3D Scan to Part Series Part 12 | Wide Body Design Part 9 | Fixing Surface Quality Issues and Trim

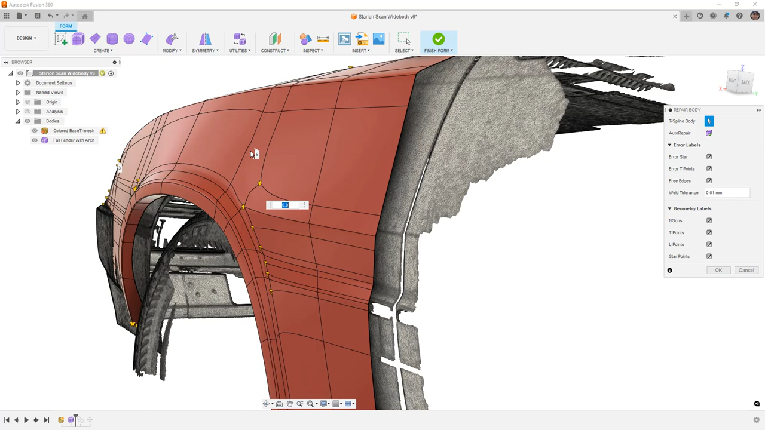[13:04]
got this weird sort of jog or wobble in the middle that wasn't there when it was a t-point it was relatively straight but when we convert it to a star point it does produce that problem there are some other issues that come up with having that be a star point you'll notice back here there's
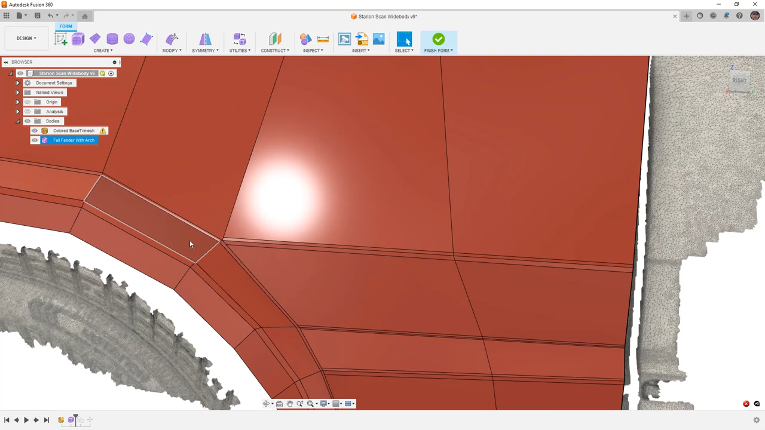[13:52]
and i need to determine whether or not we need three edges here to control that shape now we do on the front side we've got three edges there and we've got that t-point there but on the back side
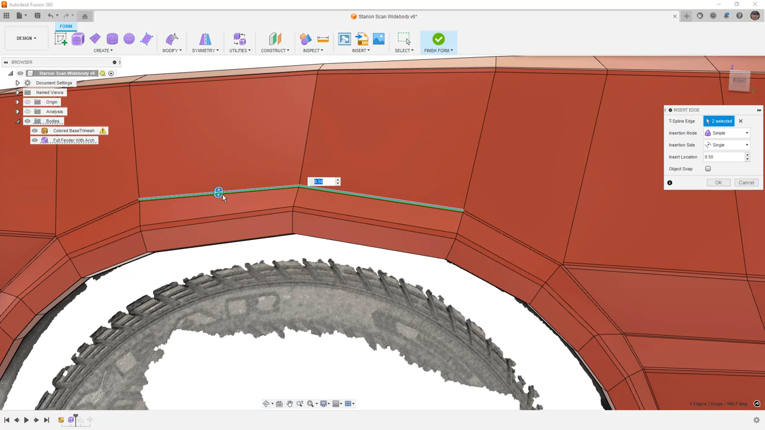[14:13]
we may or may not actually need it one other way that we can sort of address this before we get too far out of this portion of our design is we can try to insert an edge remember when we do insert edge here this edge is going to be flat
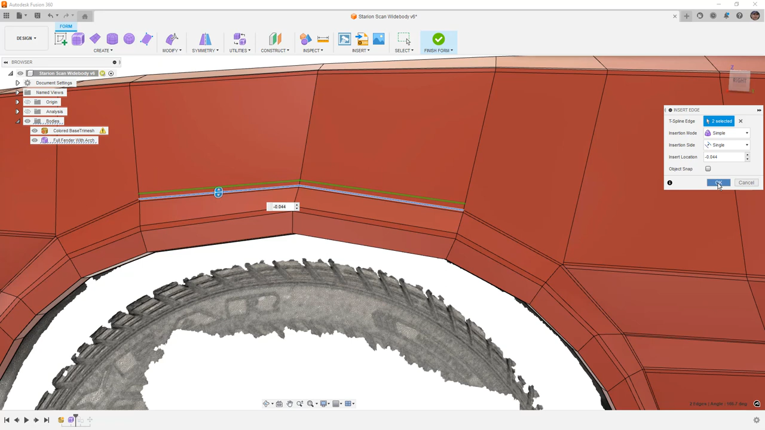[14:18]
meaning that when it gets inserted in box display there is no change in angle
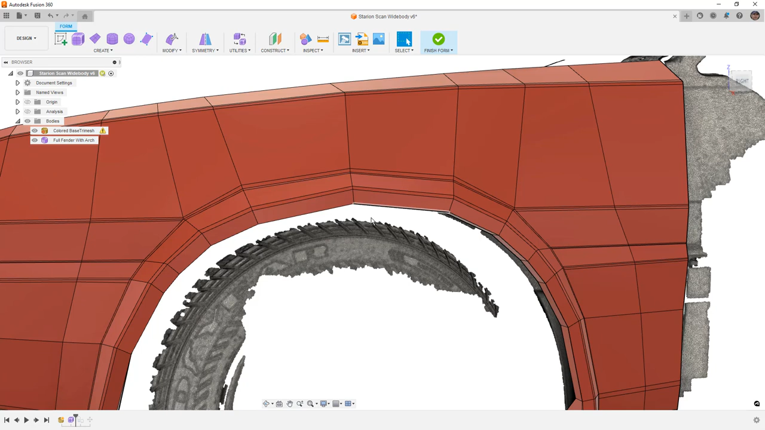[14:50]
together where i want to control that edge now before i make any adjustments or move anything i'm going to take a look at this in smooth display and it looks like we were able to get rid of
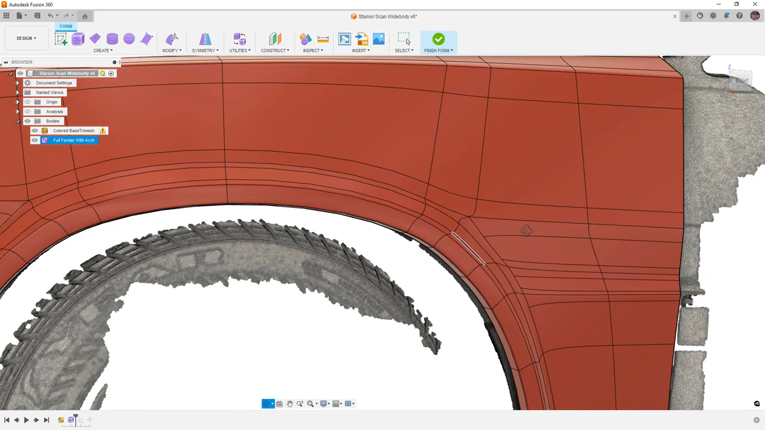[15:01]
that that sort of dent that we were seeing in the software it's it's not
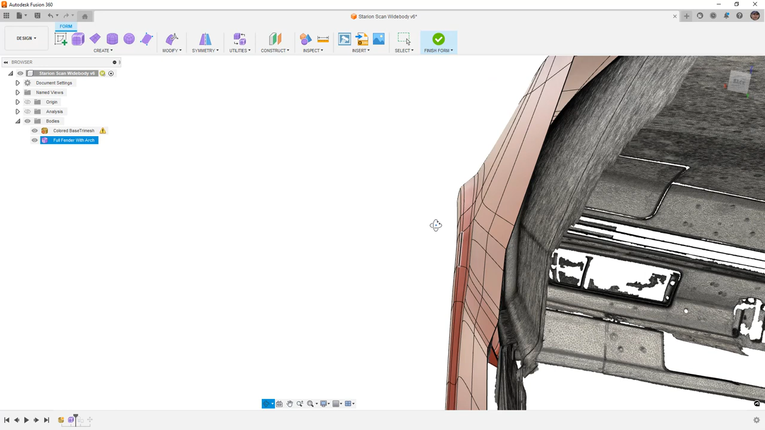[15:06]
very easy to see in this view sometimes hiding the edges control 4 that'll help
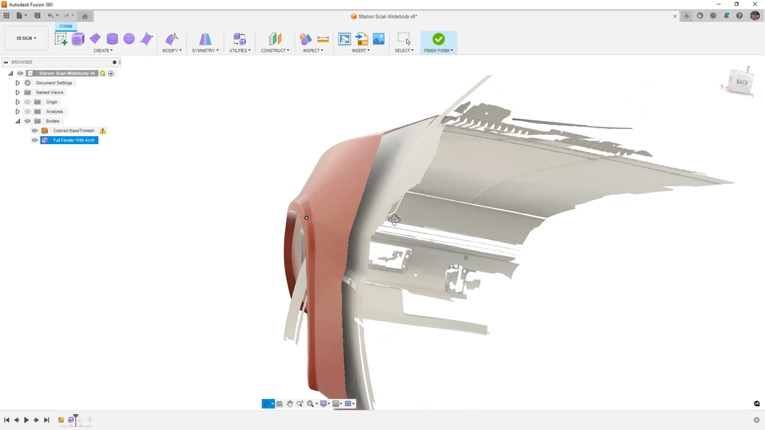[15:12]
us but you can see that it did appear to clean it up which is good and it didn't really affect those hard edges that we have on the front of the fender so i'm okay with
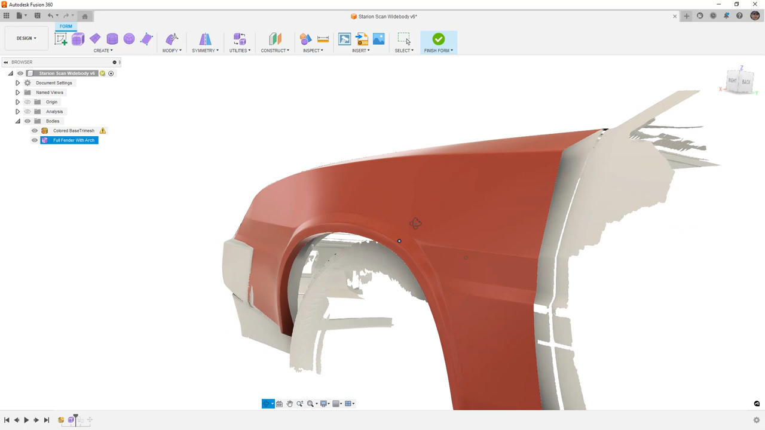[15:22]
that let's go ahead and control 6 and bring back our edges one thing that is potentially concerning to me as i look at this is the shadowing
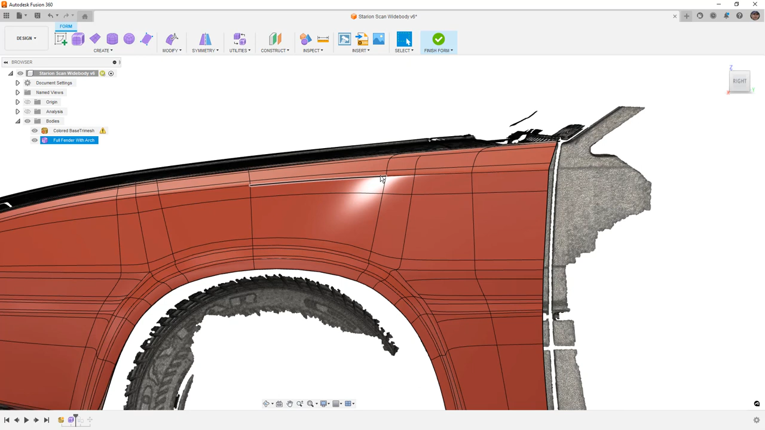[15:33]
that happens across that corner what i want to do is go to inspect and zebra analysis i'm going to put these on horizontal i'm going to increase the repeats
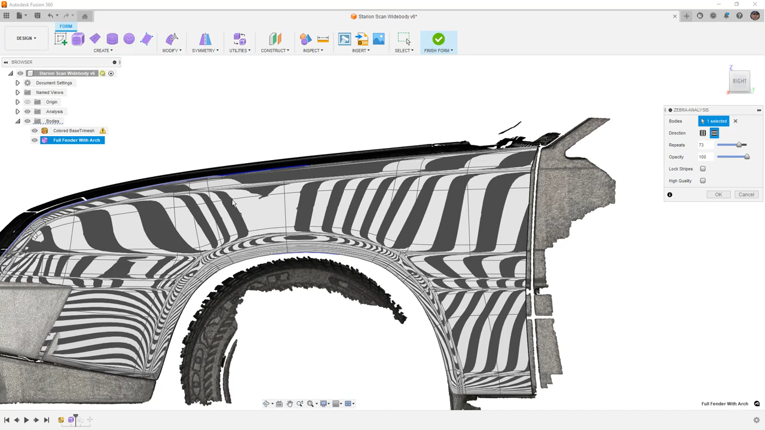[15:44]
and i really want to take a look at what happens when i rotate this around and what i want to see is a relatively smooth transition of the zebra stripes into that corner and out of that corner i don't want to see
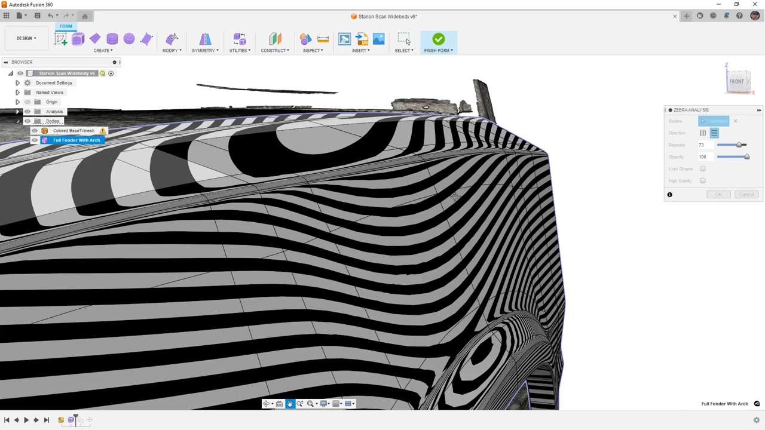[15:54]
any major jumps in the shape so we rotate this around maybe view it from the front view again
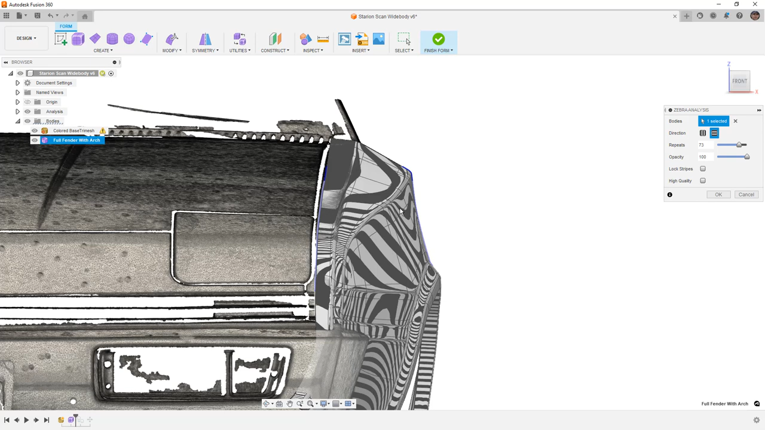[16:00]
this is going to be orthographic we want to make sure that this is relatively smooth there is a slight wobble that happens at that edge there and there's a slight wobble that happens here and this is
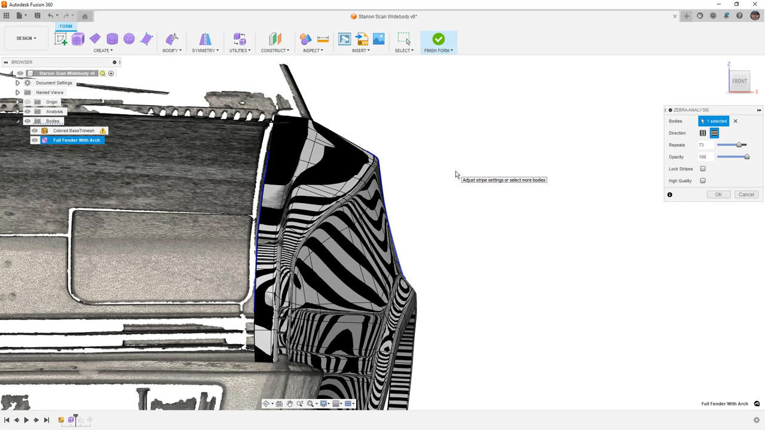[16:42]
even though it's a relatively large one we're not going to have the resolution to really notice that as a problem because of the way these 3d prints and the layers are going to be built we're going to have some variations that are going to have to be sanded and smoothed out anyways so i don't think that that little bit of a wobble at those edges is going to be a make or break
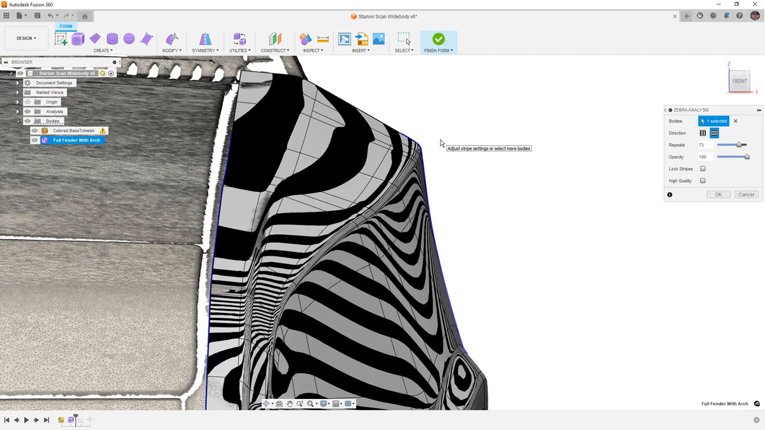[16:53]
deal on this there it could potentially be some areas where that's problematic but overall with the zebra stripes what i want to see is the larger surface areas don't have sort of this thing going on you can see there is a wobble in here
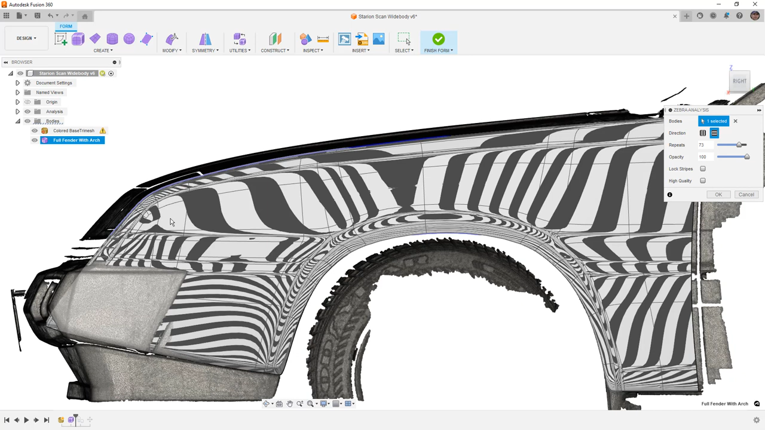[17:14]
in the middle now that is definitely an issue that i want to take a look at and address i want to make sure that that's not going to be a problem and up front here this is something that we might want to look at it could potentially be